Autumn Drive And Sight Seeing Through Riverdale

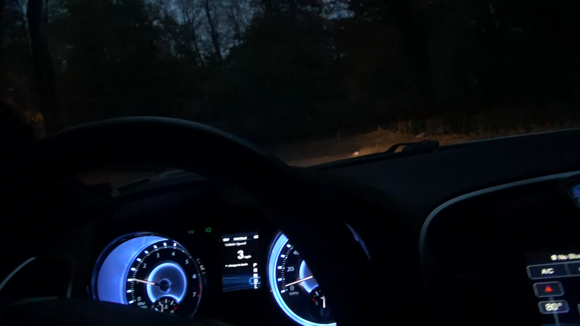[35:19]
I think it might be a little too dark to really get anything, so I'm just gonna push my way out.